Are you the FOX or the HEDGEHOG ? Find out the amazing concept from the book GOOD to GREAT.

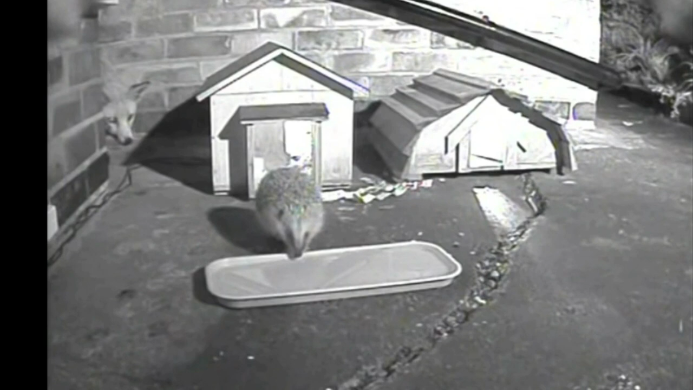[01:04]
The hedgehog, minding his own business, wanders right into the path of the fox. The fox uses many strategies to try to catch the hedgehog.